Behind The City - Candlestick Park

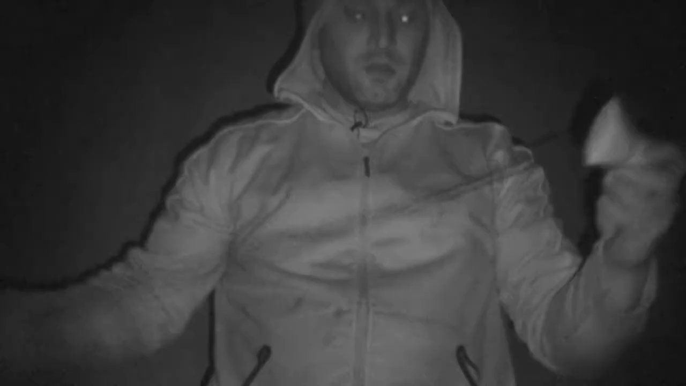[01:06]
Got a weight tied to a throw line.
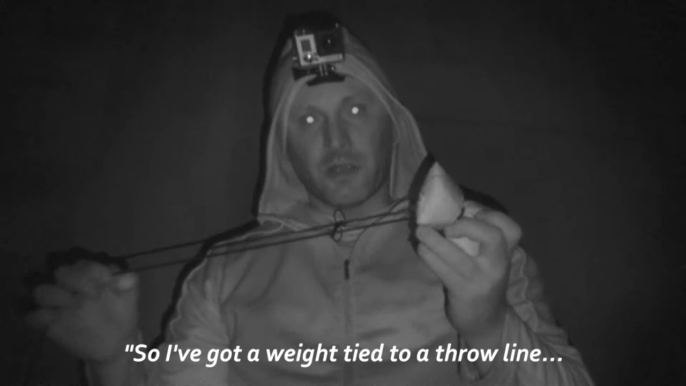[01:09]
Throw the weight up through the rung. Throw line's gonna come over.
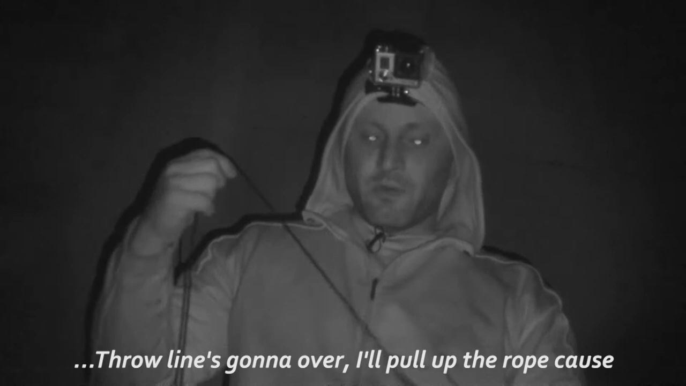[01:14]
I'll pull up the rope because the rope, real rope, is tied to the throw line. So I'm just getting prepped to throw the rope up.
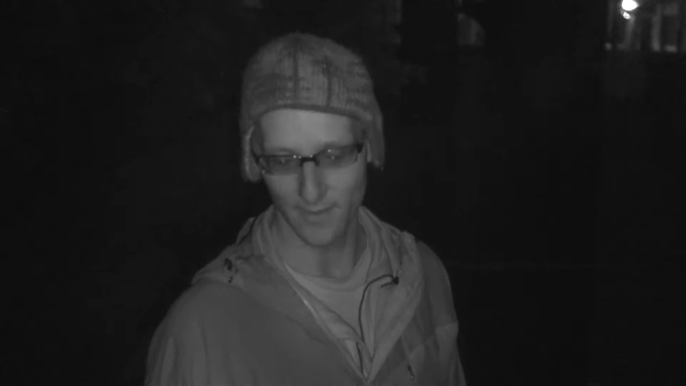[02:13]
And we came and scouted it out and looked up, thought there's no way to get to that rung, which is 15 feet off the ground. And now tonight, for some reason, we found two different ways. But somehow we didn't notice before that it was possible, even though we spent an hour. So we don't need the ropes? We don't need ropes. So we spent an hour down there last time looking for a way up and didn't figure it out. We're stupid.
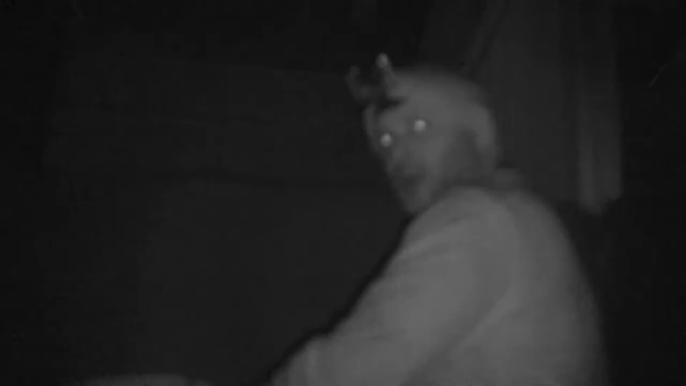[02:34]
Yeah, so we're just getting ready to climb this.
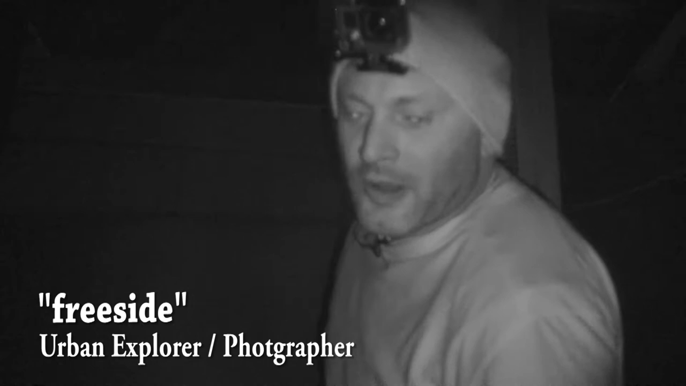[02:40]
Scott and I are wearing harnesses, and you would be too, but you left yours at home. So we're really not tying off as we're climbing unless we want to take a rest.
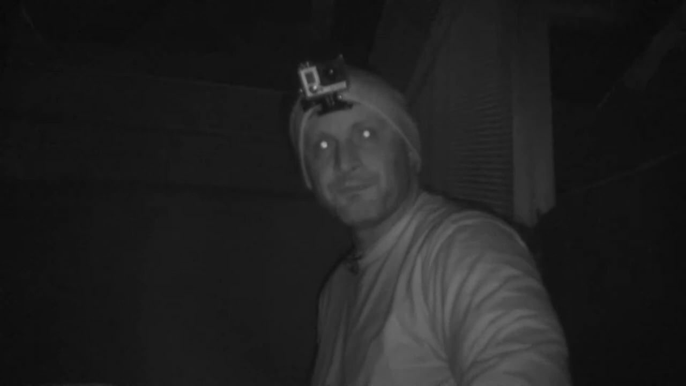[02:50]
So we're all free climbing, basically? Basically, yeah, because if you let go and fall, you're dead. So you're just free climbing without a harness. You don't have the option to stop and chill out.
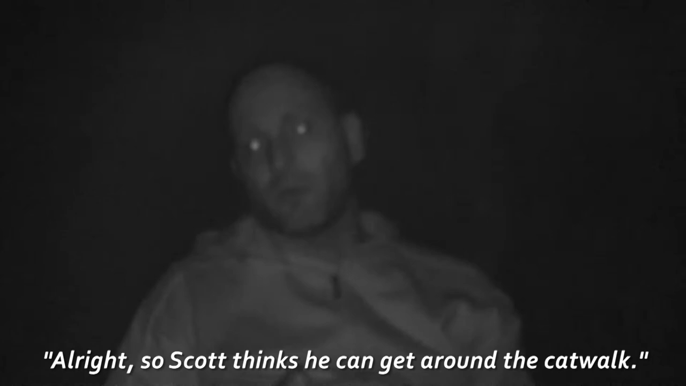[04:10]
All right, so Scott thinks he can get around the catwalk, but he has to take his bag off.
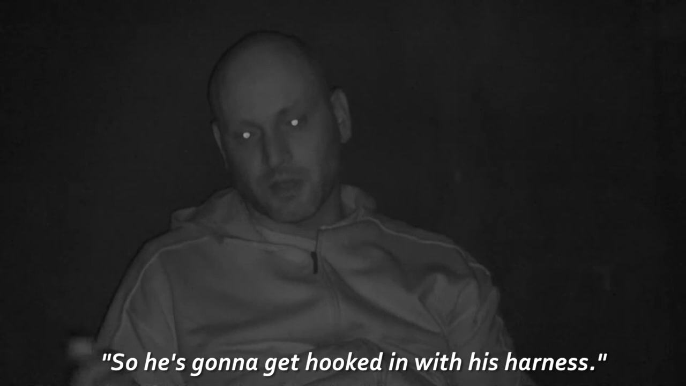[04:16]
So he's kind of hooked in with his harness, put his bag up, because he has like a 2 foot safety line.
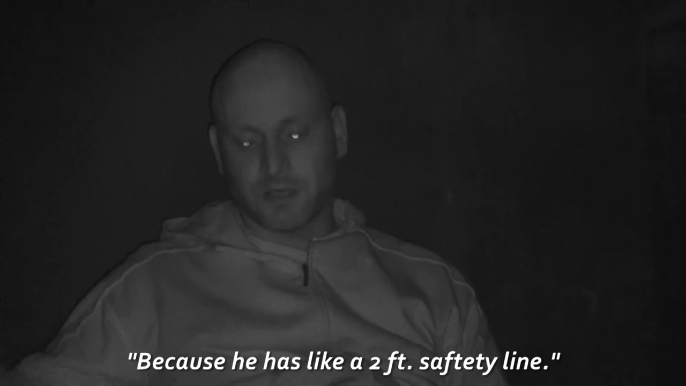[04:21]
He can go up and around the front.